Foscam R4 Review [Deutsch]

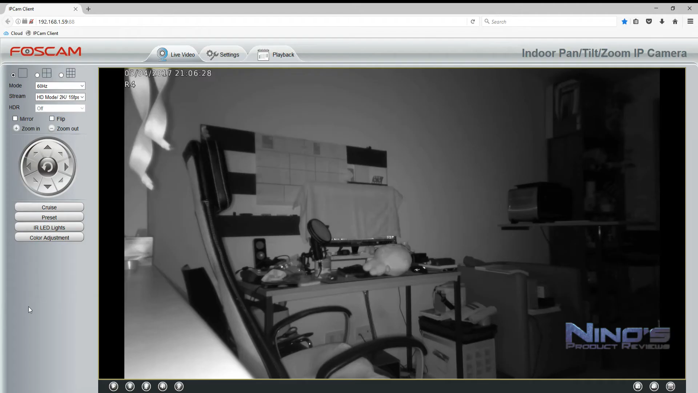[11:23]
Wenn es um die Nachtsicht geht, hat die R4 sich nicht zu verstecken. Sie erzeugt eine sehr helle Aufnahme und man kann jegliche Details leicht erkennen. Besonders, wenn wir von einer Distanz von circa 10 Meter sprechen. Was hier ein bisschen weniger ist, aber ich habe es auch so getestet und es hat super funktioniert.
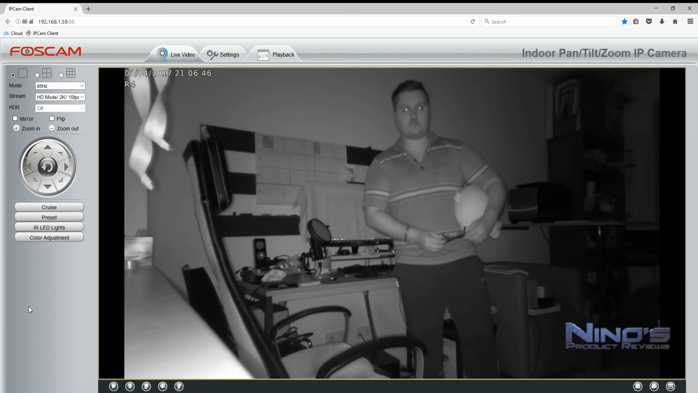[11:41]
Die große Auflösung macht das Ganze einfach viel viel besser, sogar kleinste Details kann man erkennen und wenn man reinzoomt natürlich auch. Zu beachten ist natürlich, dass diese Kamera für den Innenbereich bedacht ist. Sie hat einen Outdoor-Mode, also für den Außenbereich, aber die Infrarot-Leuchten sind einfach nicht so stark und wenn die zum Beispiel durch ein Fenster schauen, wird man auch das reflektierende Licht sehen können, was stören kann.